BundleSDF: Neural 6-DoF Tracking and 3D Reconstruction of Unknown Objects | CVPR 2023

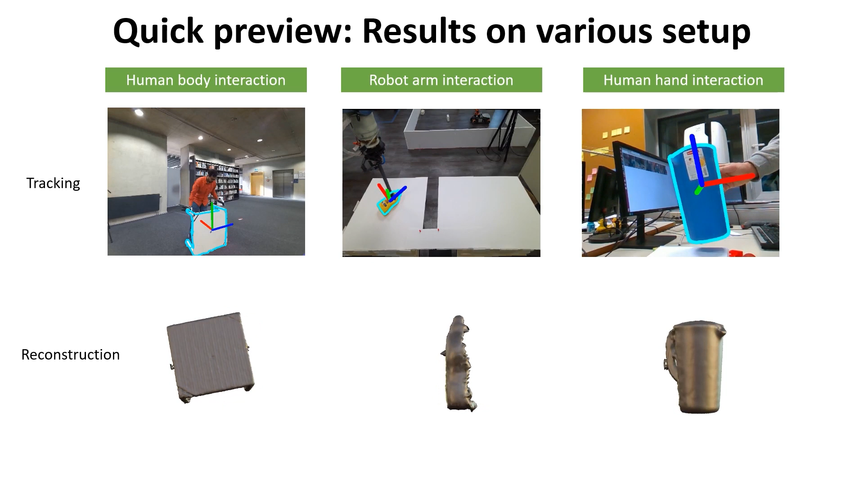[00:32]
Here is a quick preview of the results on various setup including human-body interaction, robot-arm interaction, and human-hand interactions.
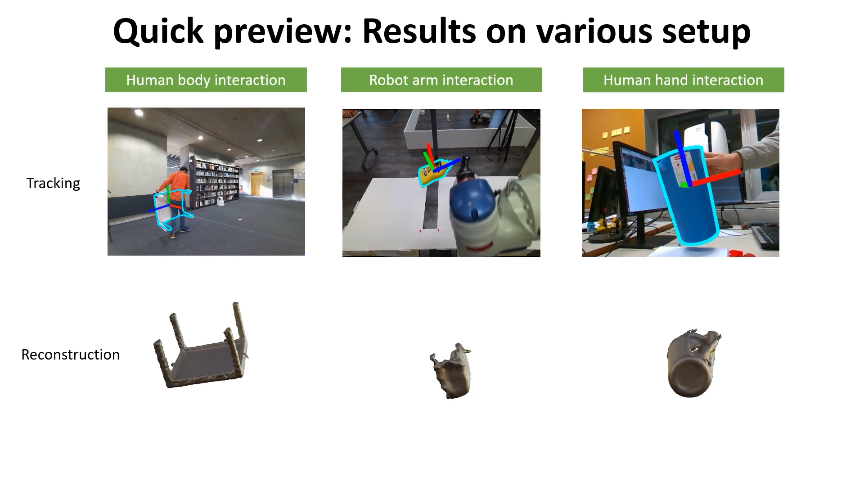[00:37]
Challenges such as severe occlusions, fast motion, far sensing range,
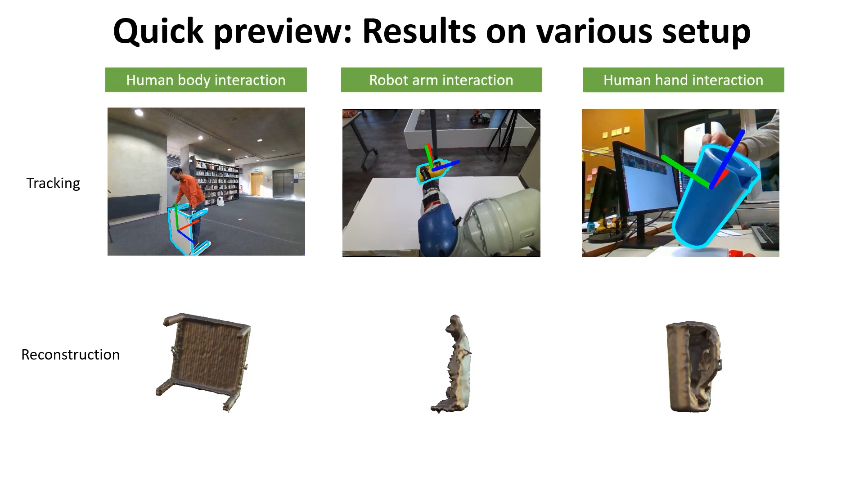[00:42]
textless and symmetric objects frequently appear.
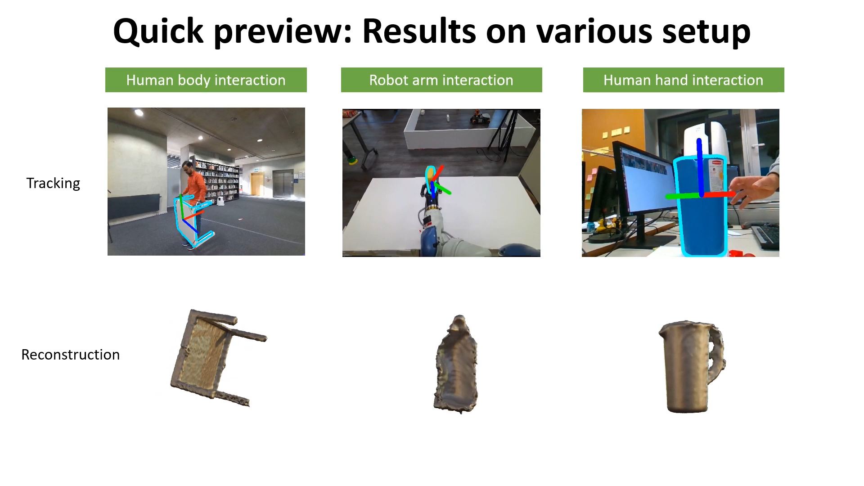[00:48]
However, our method is able to stably track the sixth of poles of the object throughout the video without any reinitialization,
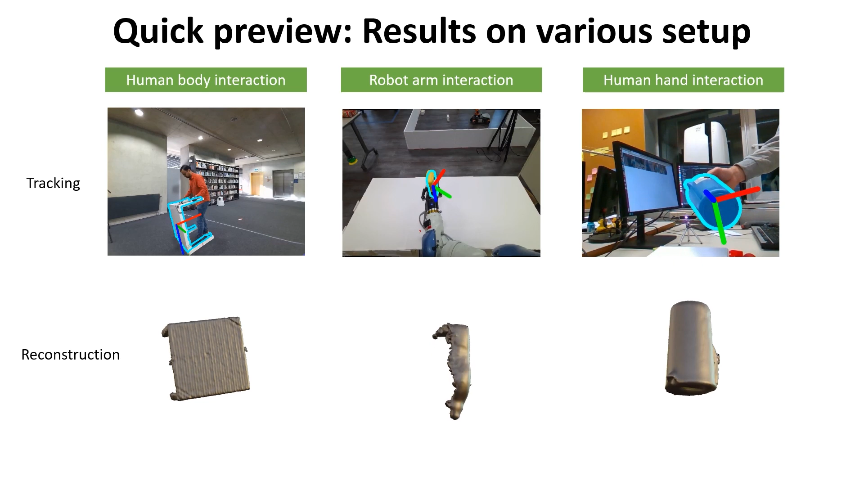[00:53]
and simultaneously performs high-quality 3D reconstruction for all visible faces.
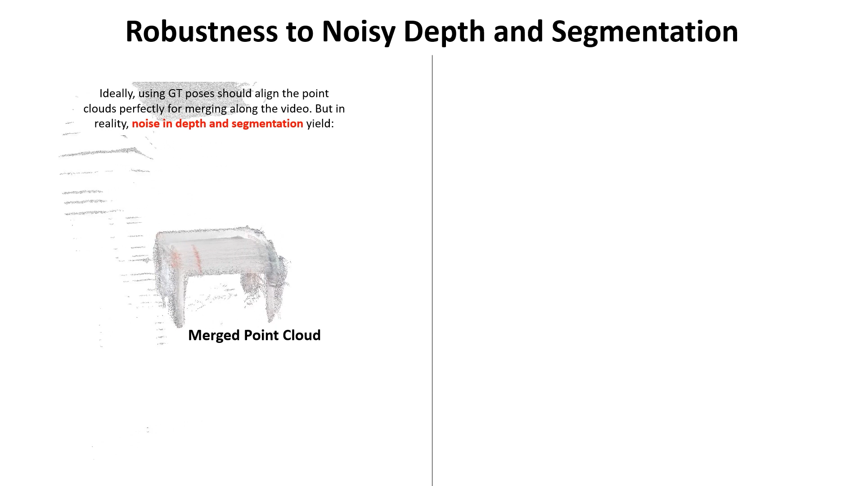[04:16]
On the left, the merged point cloud is of poor quality even when using ground truth poses to align the point cloud.
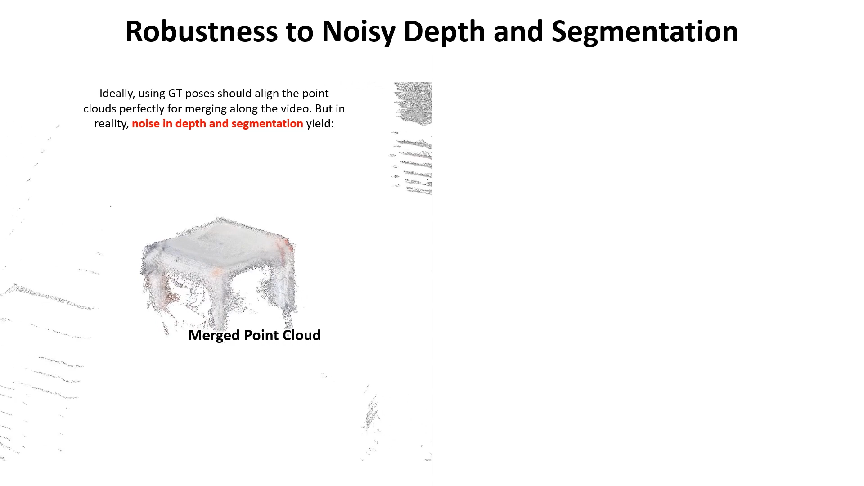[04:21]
This is due to the noisy depth at far distance.
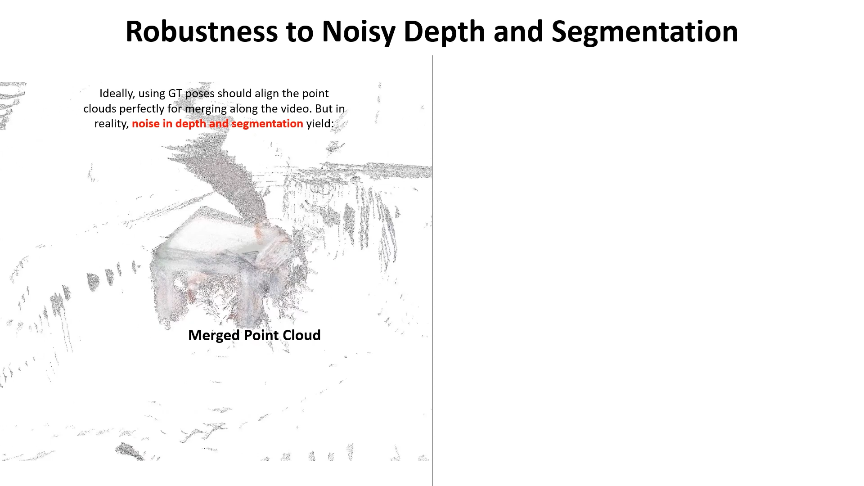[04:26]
The object segmentation is also imperfect, introducing many background points. On the right, we show the pose tracking and the 3D reconstruction by bundle SDF.
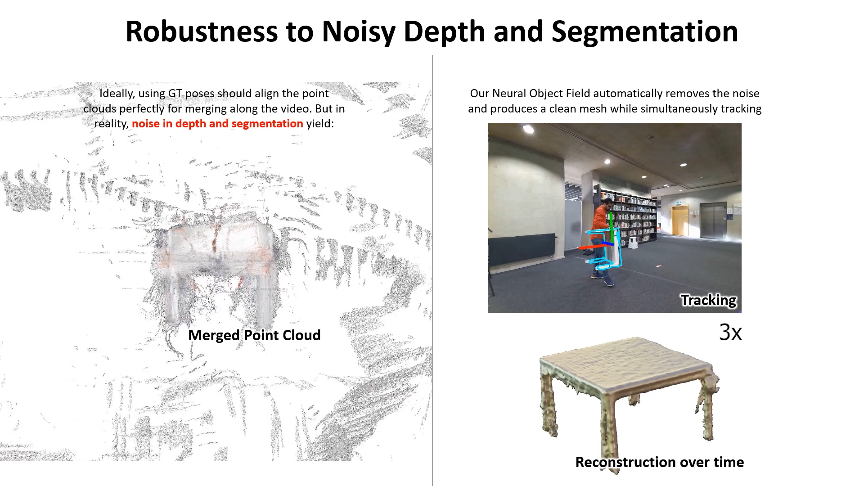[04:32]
Despite this noisy information, not only is the tracking reliable, but also the neural reconstruction automatically learns a smooth sound and clean mesh.
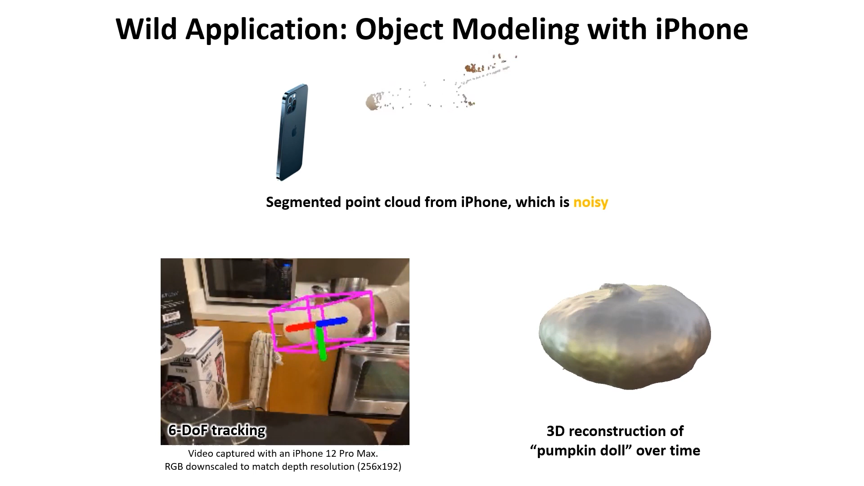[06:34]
Here, the video is captured with an iPhone 12 Pro Max. Despite the noisy and low-resolution point cloud, the pumpkin door is reconstructed successfully.